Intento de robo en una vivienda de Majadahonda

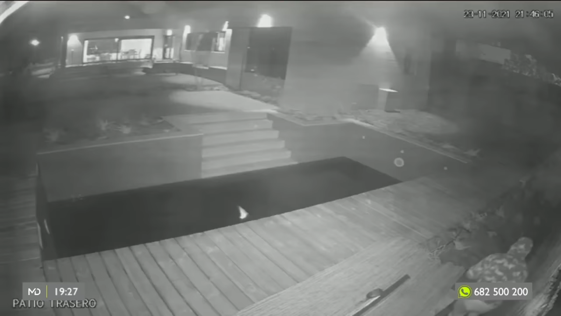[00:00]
9 y 46 de la noche
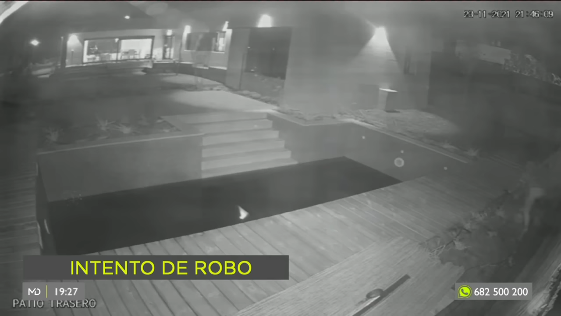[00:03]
Un encapuchado irrumpe con tranquilidad en este chalé de lujo en Majadahonda
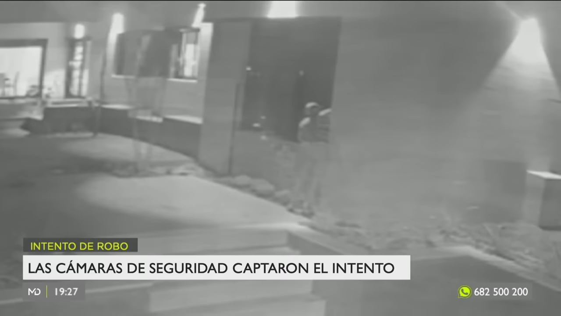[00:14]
Su objetivo, entrar en la casa Busca un acceso mientras la familia se encuentra en el interior Ellos no saben lo que está ocurriendo
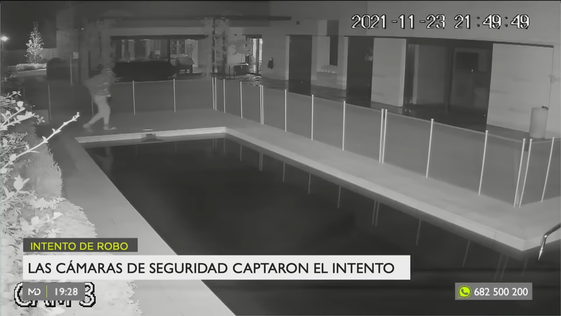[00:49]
Saltan a la casa de al lado
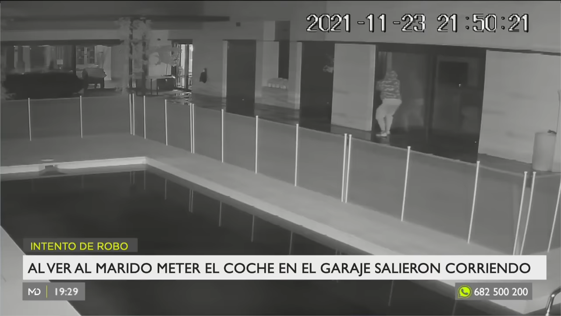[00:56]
Intento de robo que finalmente no consiguió completar